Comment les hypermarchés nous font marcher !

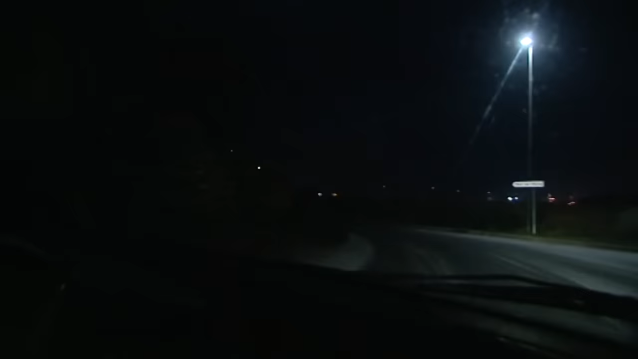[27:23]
Il est 5 heures. Comme tous les matins, Sébastien est déjà sur la route. Voilà. La lumière qu'on voit au fond là-bas, c'est le pan de pêche.
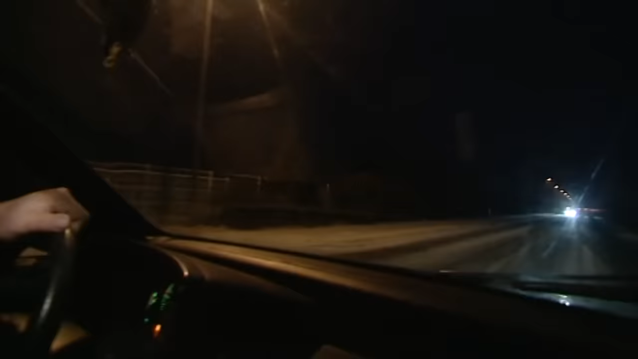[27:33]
Là, on va aller à la Crier. On va aller encore de la Rochelle.